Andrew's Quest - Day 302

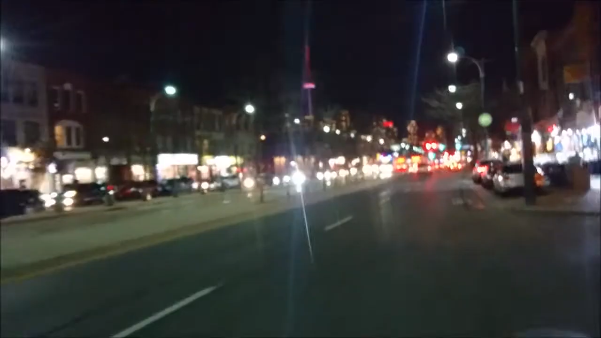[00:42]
yeah so I'm riding through Chinatown going to Kintan Ramen again